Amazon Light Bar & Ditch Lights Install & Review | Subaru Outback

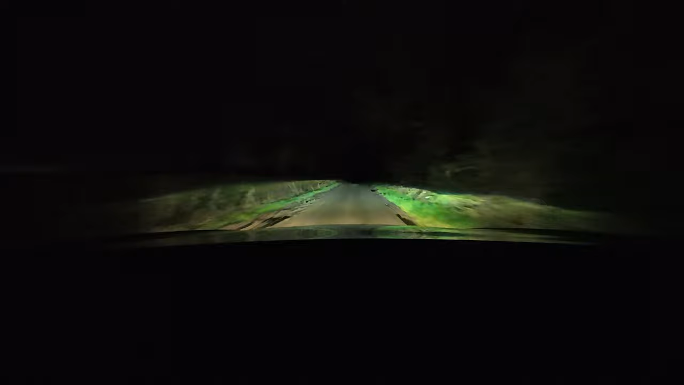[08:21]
So I've just got normal headlights on. That's my main beam. That's the light bar.
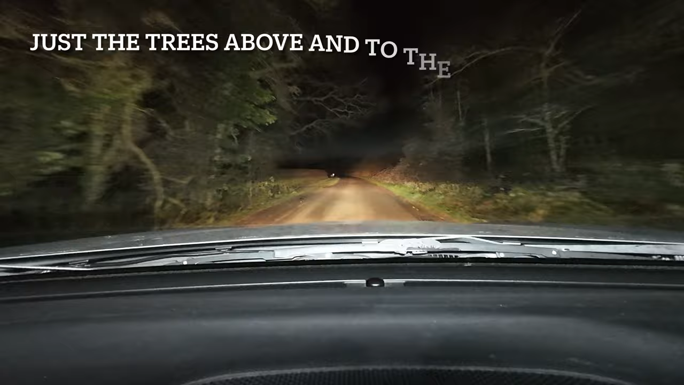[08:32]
Which doesn't really seem to be lighting up any further ahead than the main beam. Turn it back off. Just lights the bonnet on more than anything actually. Main beam off. That's the light bar. Light bar off. Light bar on. Main beam. I think the main beam is better than the light bar on honestly. Let's try the ditch lights.
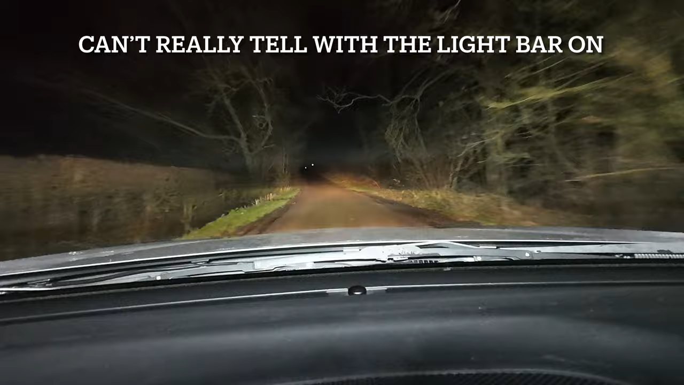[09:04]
They don't really light up anything either do they really? Maybe they need adjusting. Let's turn the light bar off. Turn the main beam off. Now we'll put the ditch lights on and off. They do light on the sides. Yeah, they do give some extra light. I don't see nut bar off though.
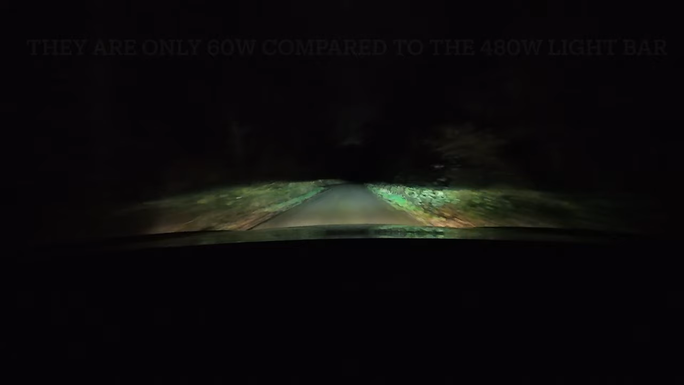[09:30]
Light bar off. Yeah, I don't know. That lights the bonnet on which I don't really like. I think there's normal main beams better. Look at that. Light bar off. Light bar off. Let's see that. on the side then, a little deer.
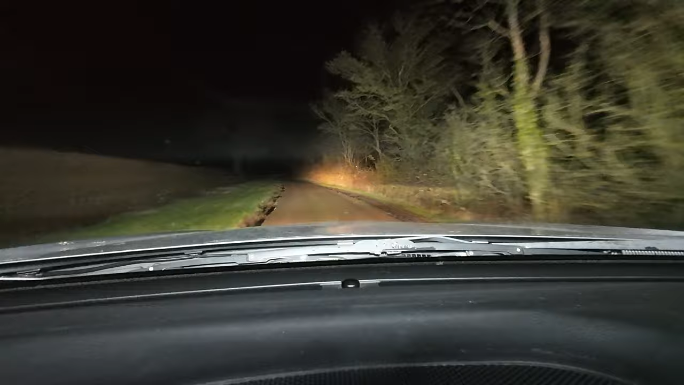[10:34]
You can see the sides of the road better. That light bar though, I'm not that convinced.